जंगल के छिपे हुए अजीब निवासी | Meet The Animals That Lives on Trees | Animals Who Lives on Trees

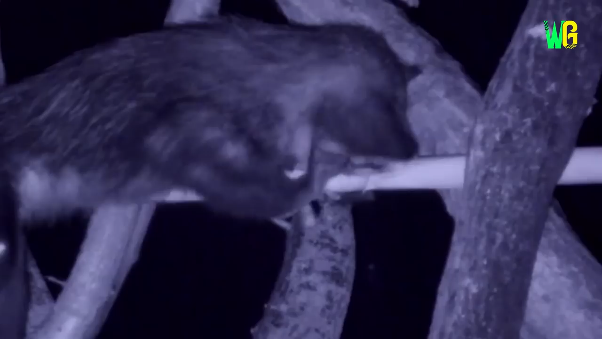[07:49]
और जैसे ही इन्हें अपने शिकार की भनक लग जाती है तो अपने उंगली में मौजूद नाखून की मदद से
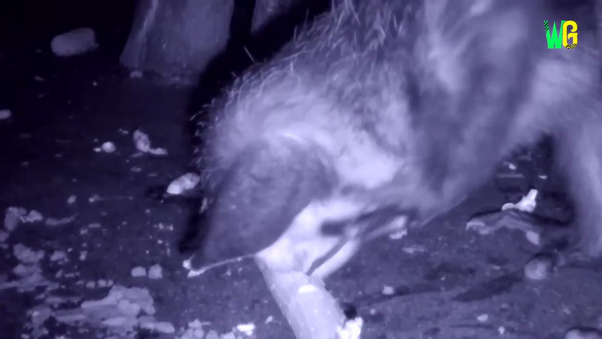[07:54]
पेड की टेहनी को खोद कर उसके अंदर मौजूद शिकार को